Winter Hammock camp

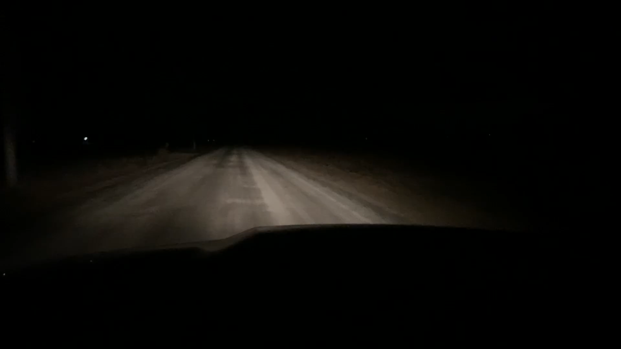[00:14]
honestly these are the best these gravel roads have looked in a long time so far so good we'll see what the other road that tickville looks like because i'll tell you what that road before was almost impassable we'll see oh boy well road looks pretty bad